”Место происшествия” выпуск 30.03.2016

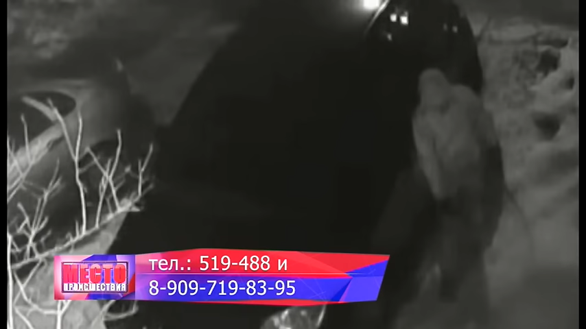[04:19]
Полиция устанавливает личности подозреваемых в краже из машины «Фольксваген Каравелл». 26 марта около двух часов ночи на улице Солнечной двое молодых людей разбили стекло автомобиля и похитили магнитолу «Пионер» в корпусе черного цвета. Предварительно один из злоумышленников палкой наклонил видеокамеру на ближайшем здании, чтобы момент кражи и внешность преступников не попали в кадр.
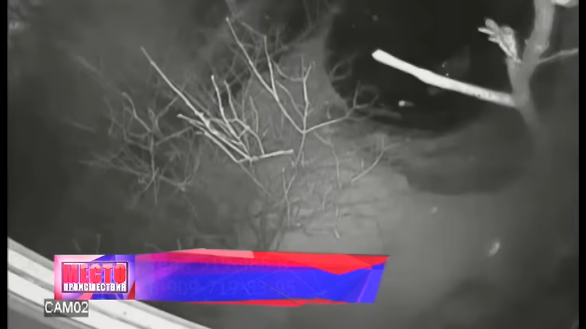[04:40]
Однако оба подозреваемых были зафиксированы другой видеокамерой. Сейчас возбуждено уголовное дело.
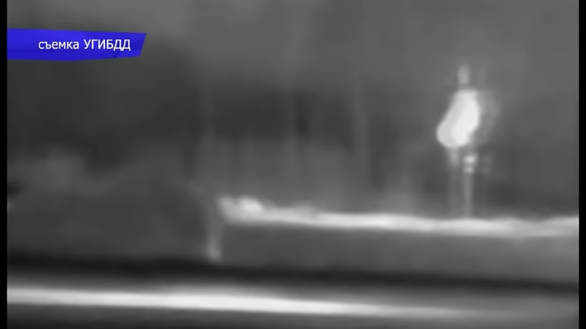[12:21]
Водителю сразу подают сигнал об остановке.
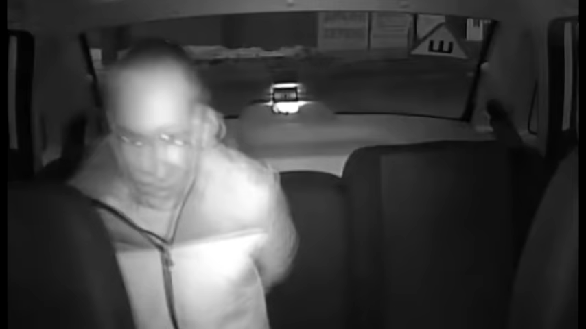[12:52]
На молодого лихача надели наручники, его посадили в патрульное авто, и уже там он представился Русланом Найдановым. От водителя сильно пахло спиртным, и он сразу понял, что теперь его ждет серьезное наказание и минута славы.
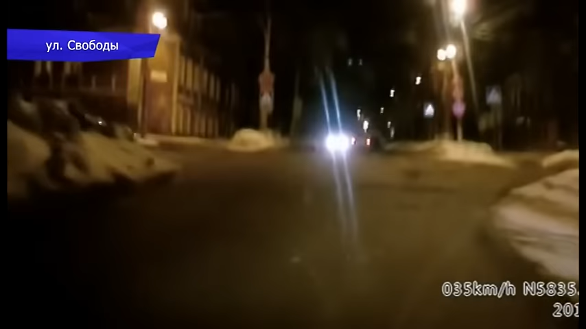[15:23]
На этом же перекрестке столкнулись «Ниссан» и «Тойота». По словам автора видео, в «Ниссане» ехала пьяная компания с пьяным водителем. Сначала они хотели договориться с водителем «Тойоты», а когда не получилось, скрылись с места происшествия.